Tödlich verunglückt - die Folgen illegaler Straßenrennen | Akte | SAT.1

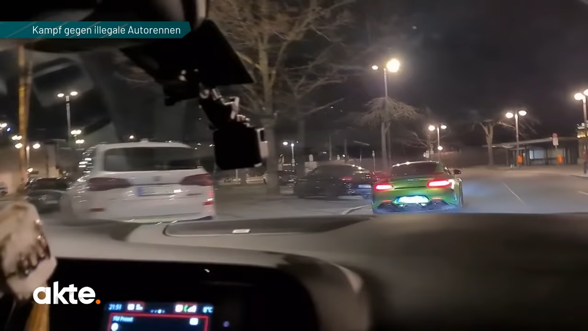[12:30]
Er drückt aufs Gaspedal, will den Fahrer des Supersportwagens herausfordern.